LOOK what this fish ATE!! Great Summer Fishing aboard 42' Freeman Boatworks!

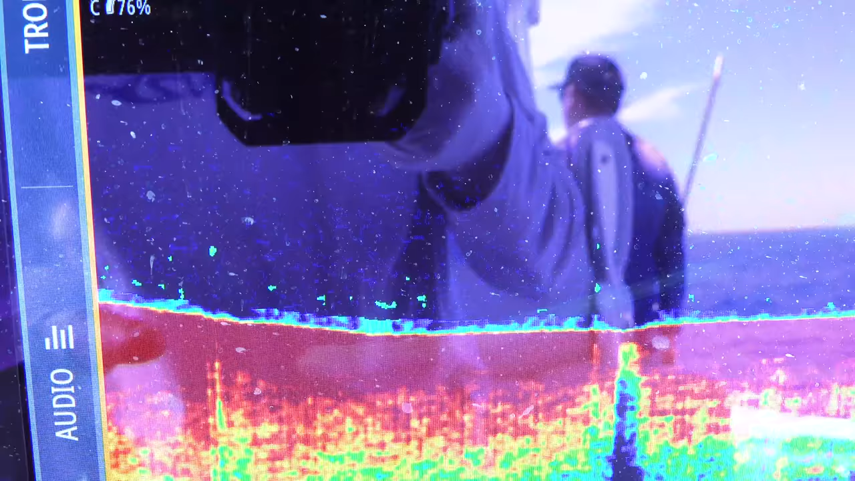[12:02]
Tiny little bait right there. We started marking it. Next thing we know, we look up.
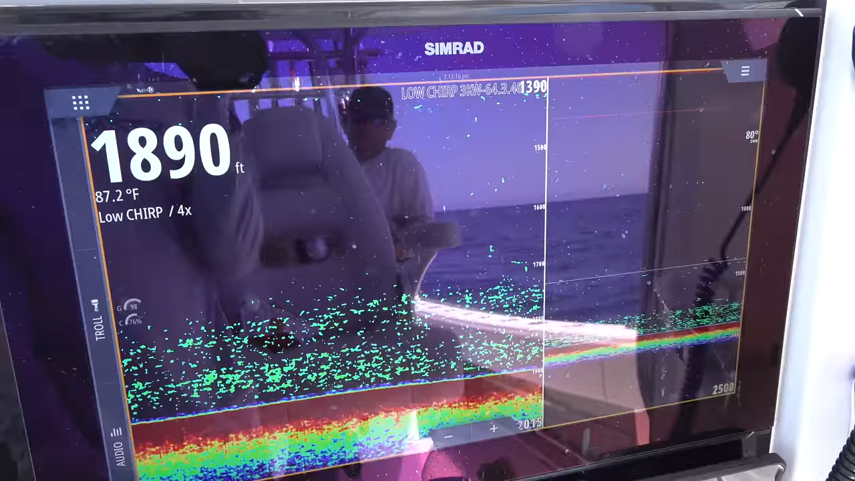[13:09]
On screen: depth 1890 ft, water 87.2°F
So we marked all this bait out deep, and that's where these fish are hitting now this last couple hours. They are stacked up in that bait in there. Oh yeah, he's coming up shore with it.